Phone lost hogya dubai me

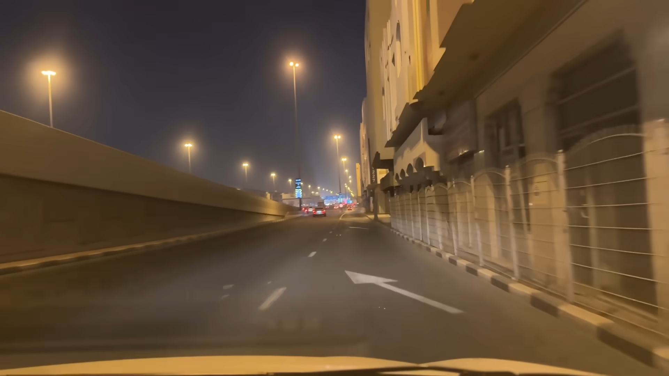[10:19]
ये देख लो गाइस, ये पूरा रोड था पूरा डूब गया था, यहाँ पे लोग बोट चला रहे, मतलब एक इंसान जितना डूबा हुआ था इसमें।